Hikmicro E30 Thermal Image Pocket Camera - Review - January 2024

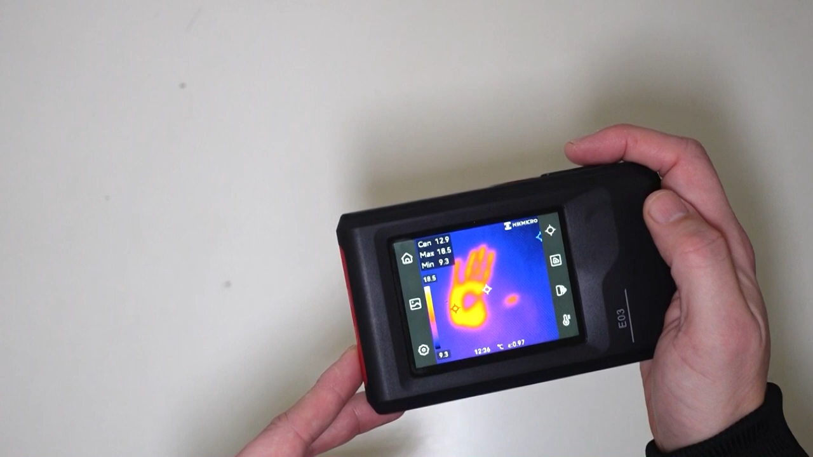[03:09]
Again, that's just so cool. Look, there's nothing there. But yet, here's the heat signature, what's left behind.
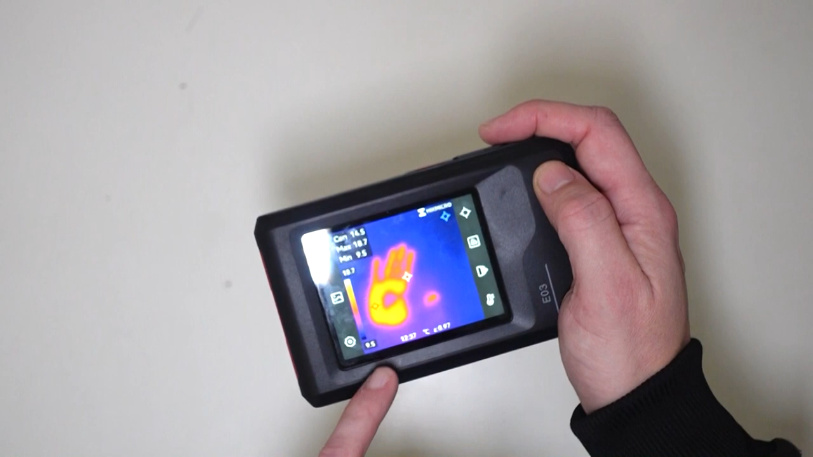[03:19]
Now, over here, you can see the red. So the red one basically means that this is the hottest part of the image. Over here, you can see the blue flashing up every randomly.
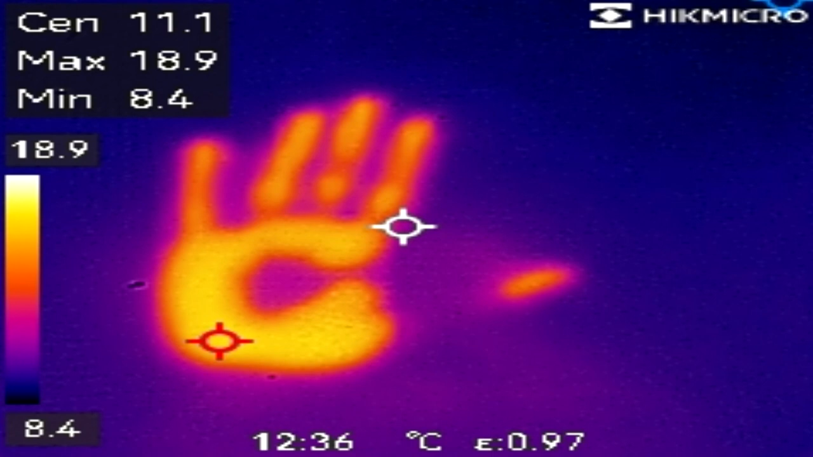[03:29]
On screen: max 18.9°C, min 8.4°C, scale top 18.9°C, scale bottom 8.4°C
That basically means the coldest part of the image. And then the white is the centre of the image.
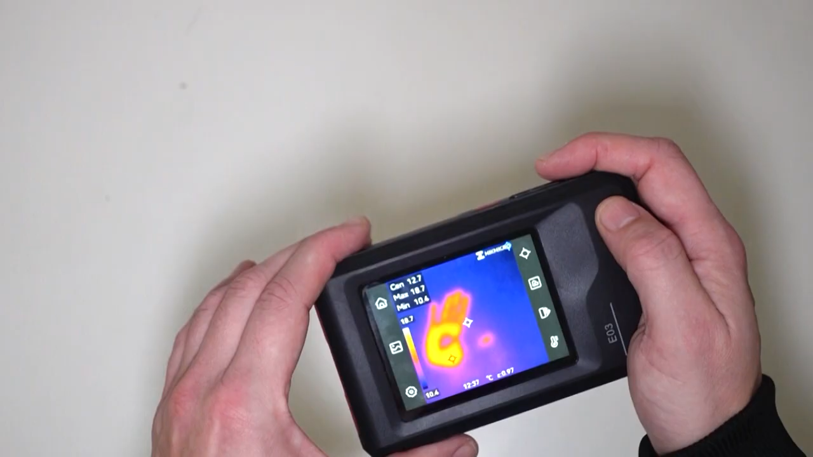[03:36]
Now, if we click over here, it will allow us to basically...
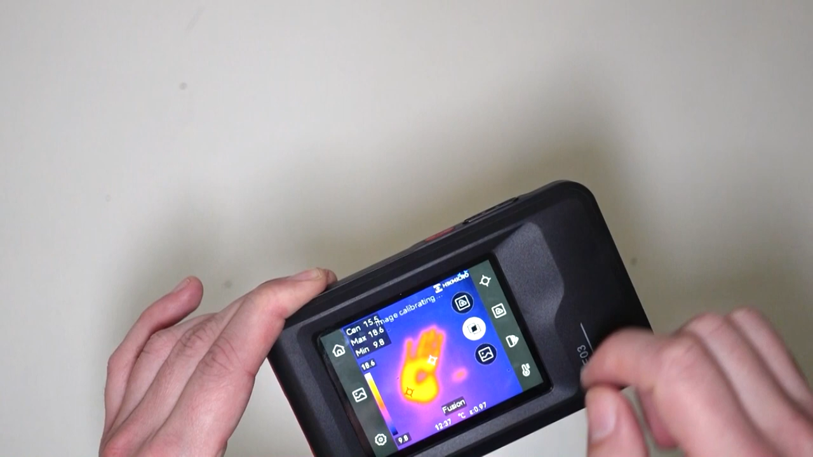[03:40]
So now we're just viewing the thermal signature. So that's just the thermal signature on its own. If I actually...
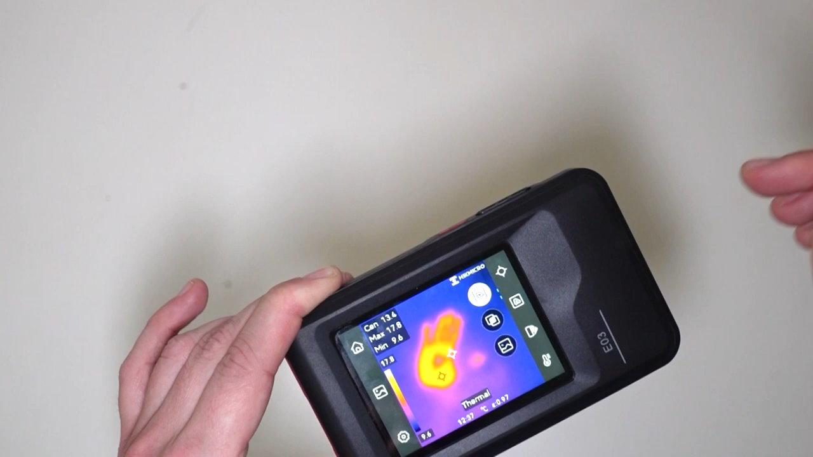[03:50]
Bear with me.
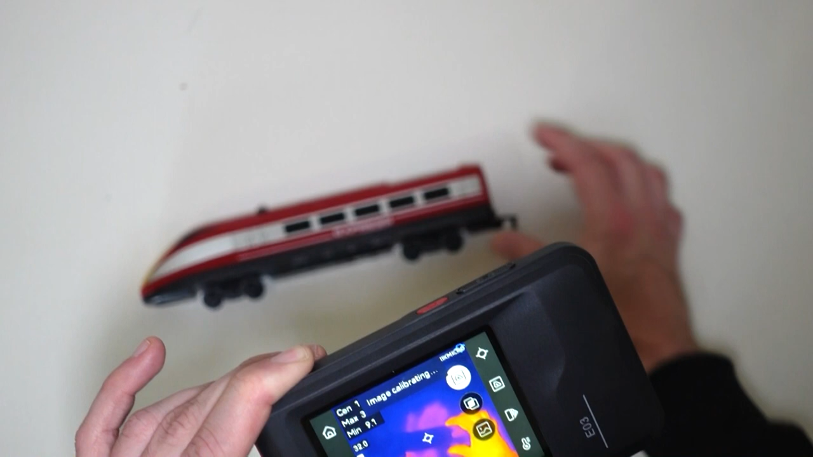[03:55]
So as we can see, we have got a chain. Okay.
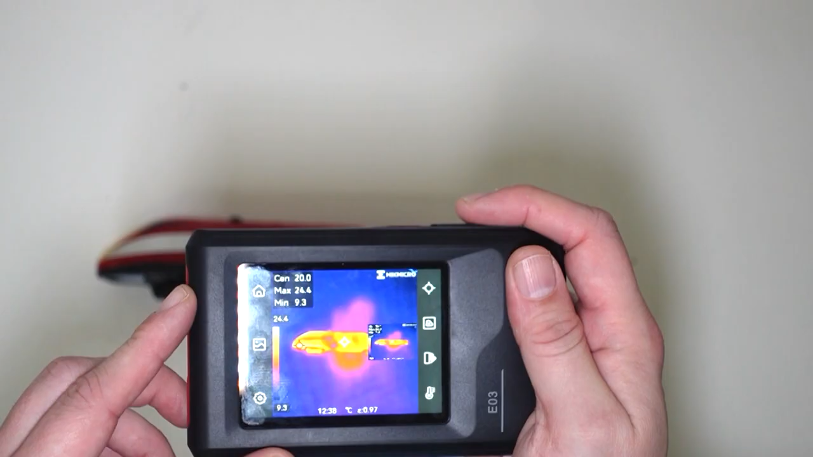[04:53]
On screen: spot 20.0°C, max 24.4°C, min 9.3°C, scale top 24.4°C, scale bottom 9.3°C
So I'm taking the photo. So I've heated up this model train, and as you can see in the image, it is warm.
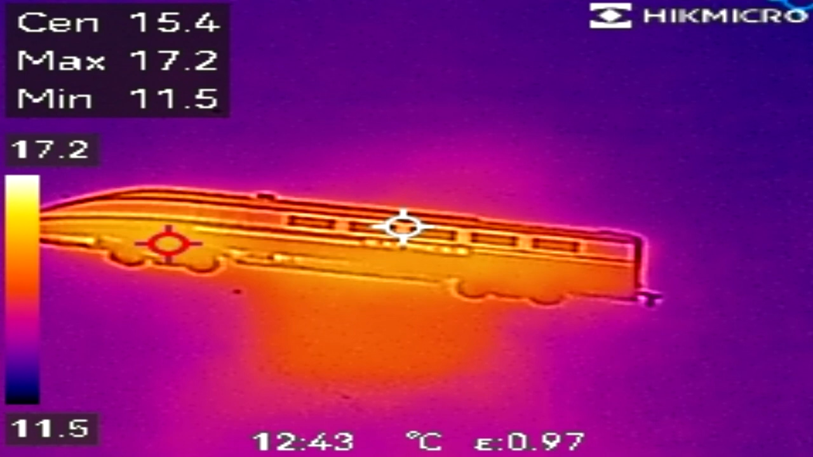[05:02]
On screen: max 17.2°C, min 11.5°C, scale top 17.2°C, scale bottom 11.5°C
So the temperature for my hands has warmed up the plastic of the model train.
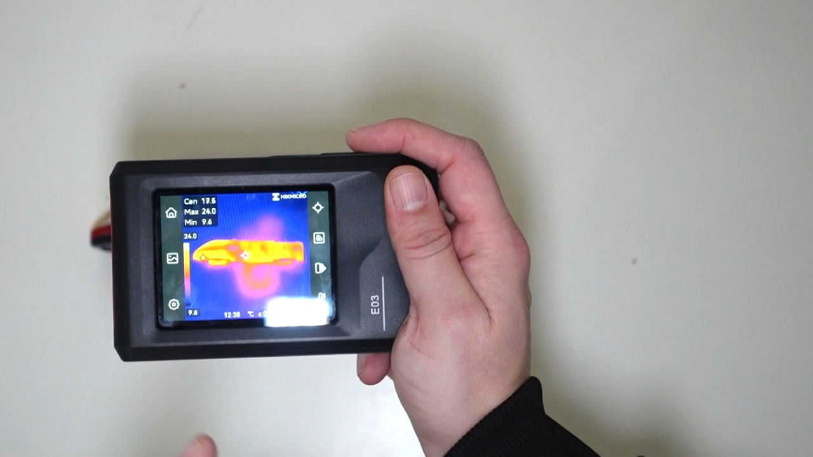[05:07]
On screen: max 24.0°C, min 9.6°C, scale top 24.0°C, scale bottom 9.6°C
So this is the thermal imaging.
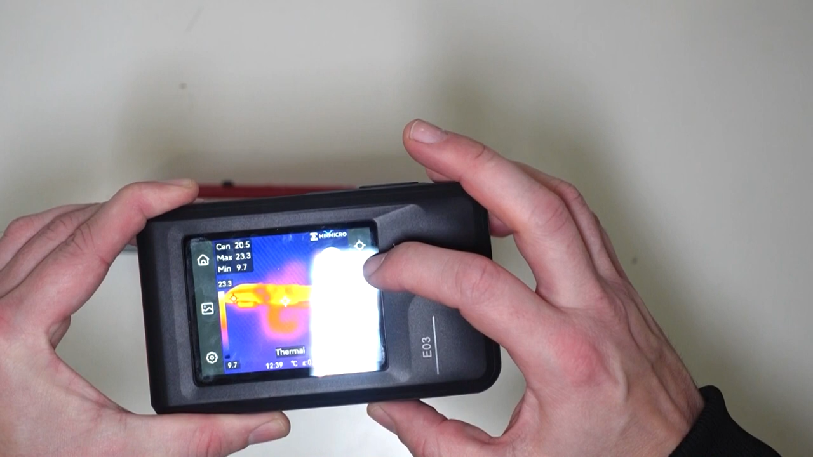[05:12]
On screen: spot 20.5°C, max 23.3°C, min 9.7°C
If I click on here now, and go to here, now it's combined. Have you seen the way that this image has become sharper?
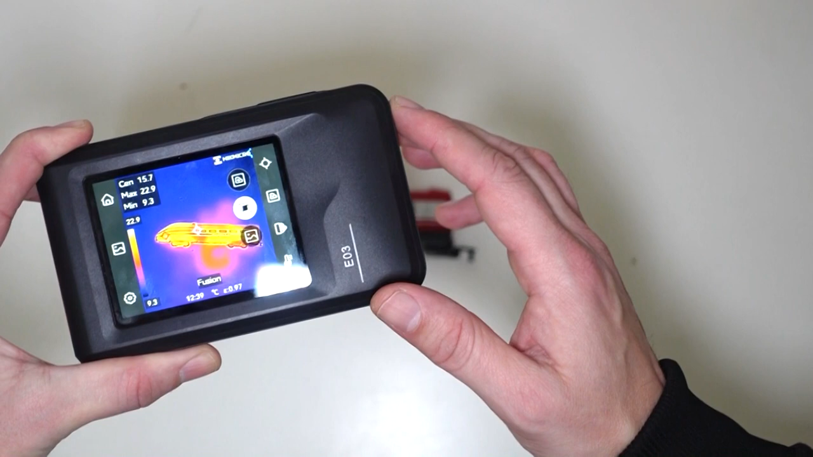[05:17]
That is why, so it looks a little bit more blurred here.
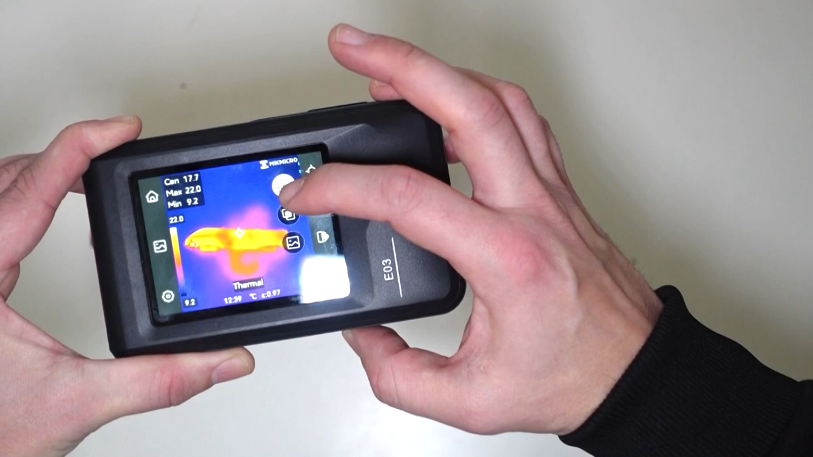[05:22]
And when I click here, it looks a lot more sharper.
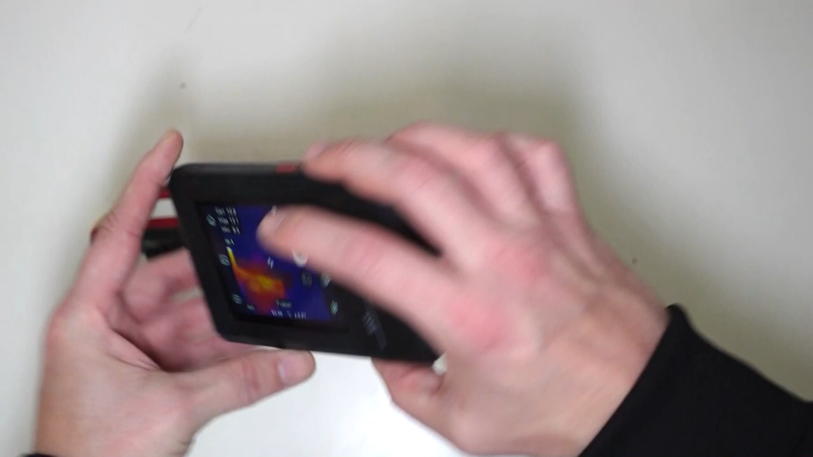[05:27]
That's because it is now combining the real camera with the infrared camera.
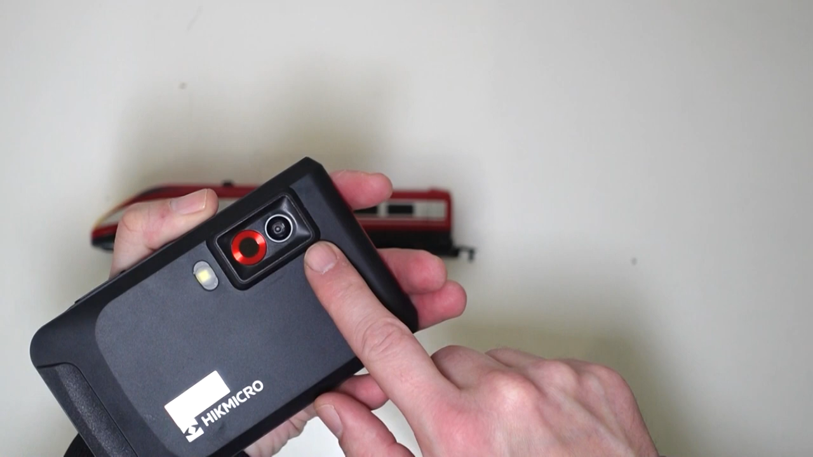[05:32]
So basically, the real camera is overlaying its image onto the thermal image camera's layer.
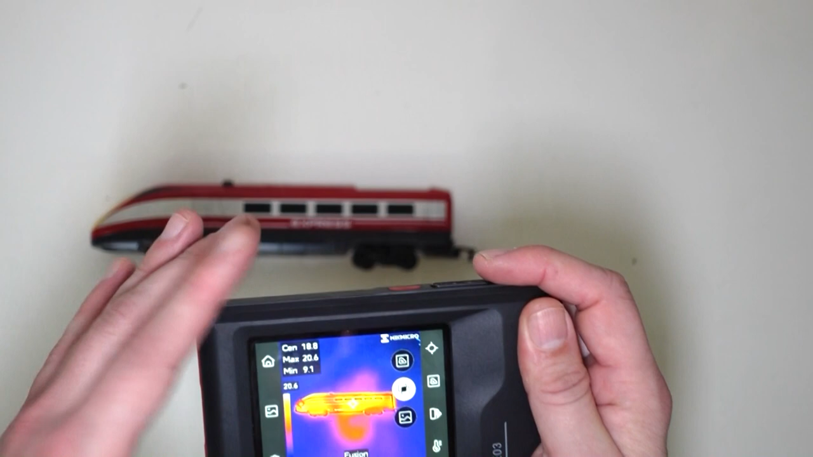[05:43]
Okay? If we can explain it that way.
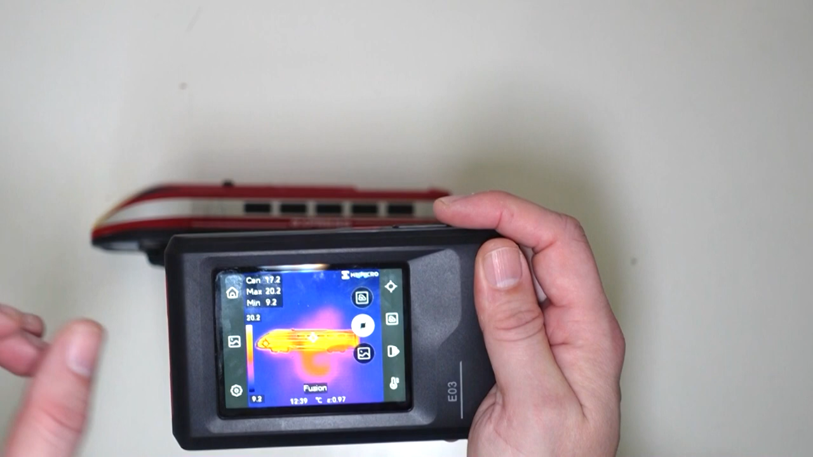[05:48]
On screen: spot 17.2°C, min 9.2°C, scale top 20.2°C, scale bottom 9.2°C
So basically, what this setting is doing is combining both the thermal image camera in addition to the normal camera,
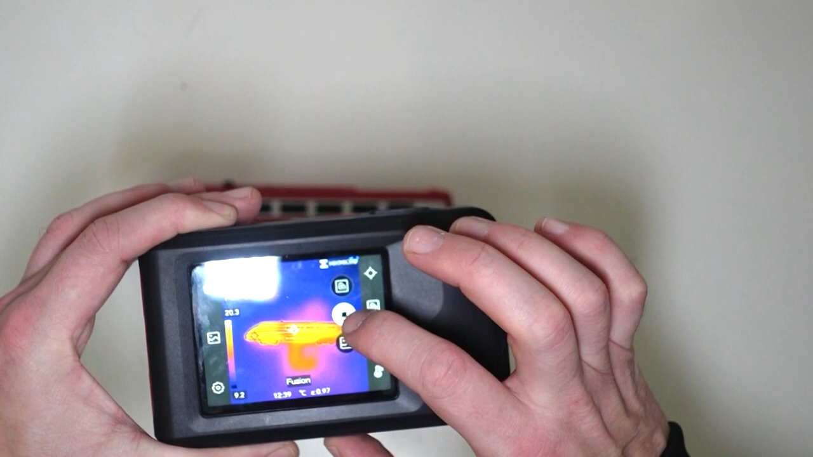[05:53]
which is why it looks like this. Or we can just switch it off and have the normal-looking camera.
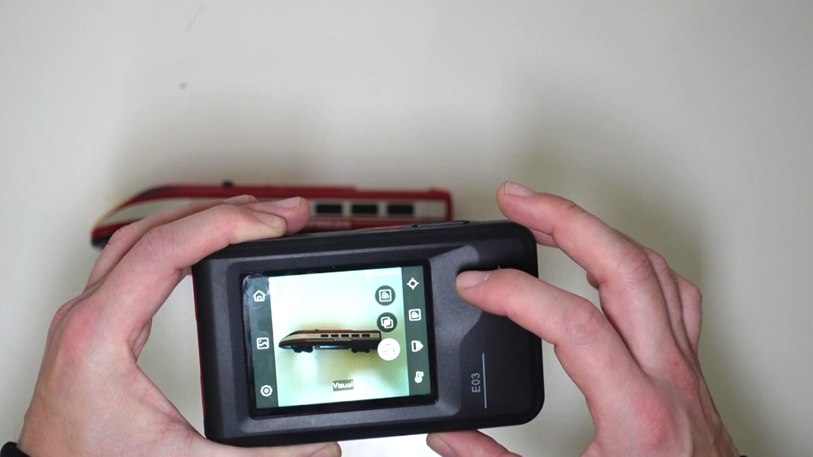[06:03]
So on this one is the normal-looking camera. On this one is just the thermal imaging.
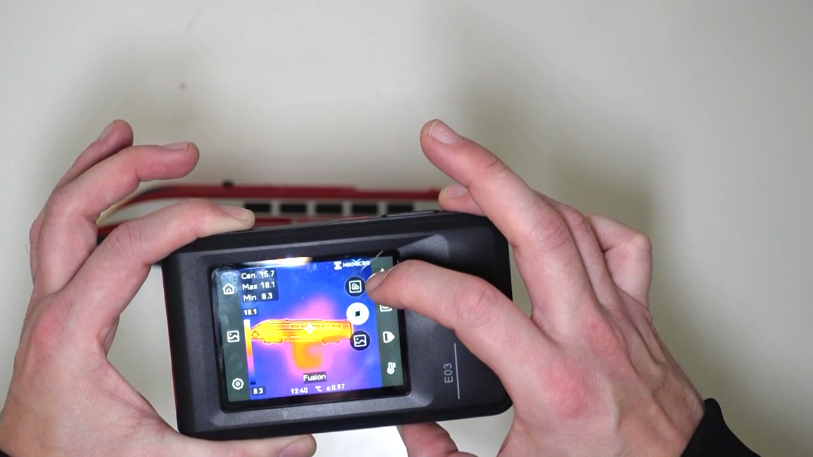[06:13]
And on this one is both cameras combined together. The photography camera in addition to the infrared camera.